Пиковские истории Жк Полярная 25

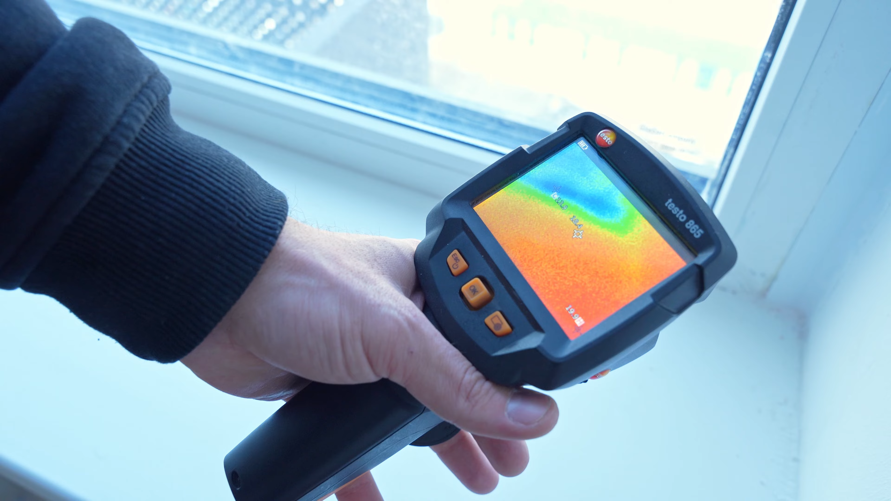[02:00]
Соответственно, это замечание мы отметим в следующем. При осмотре тепловизма нехарактерный рисунок продувания.